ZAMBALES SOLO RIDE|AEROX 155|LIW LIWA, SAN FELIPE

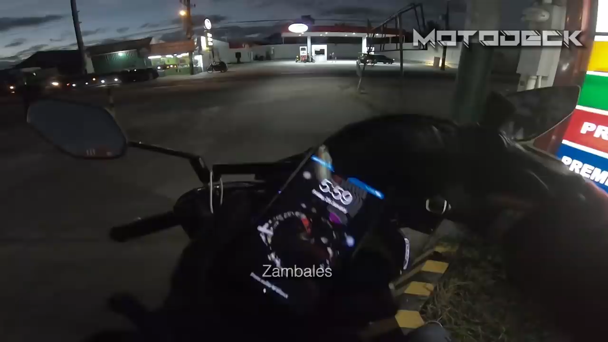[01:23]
So ang biyahe natin, Zambales, Liw Liwa. Reset natin ang ating trip. Alam natin ang total distance na ating ta-travel.
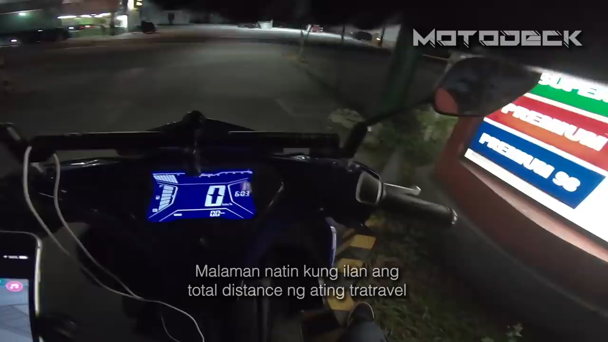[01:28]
Ang sabi sa ways natin ay 3 hours, 139 kilometers.